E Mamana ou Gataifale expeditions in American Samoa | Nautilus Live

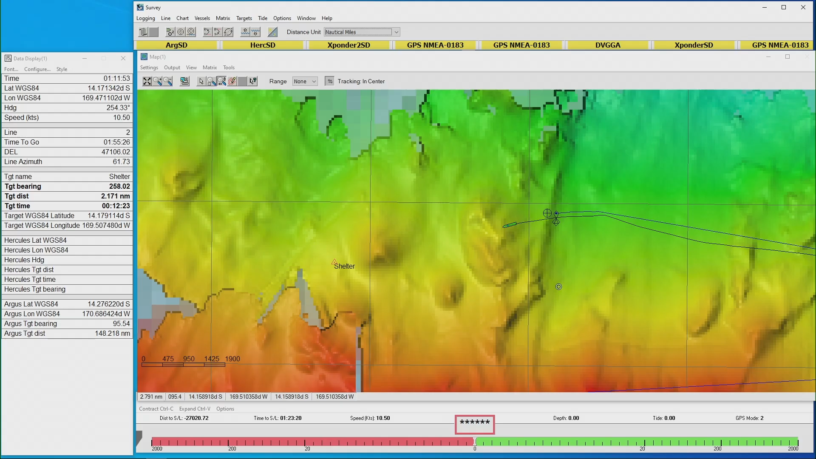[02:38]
So the multi-vehicles have been able to work together making maps,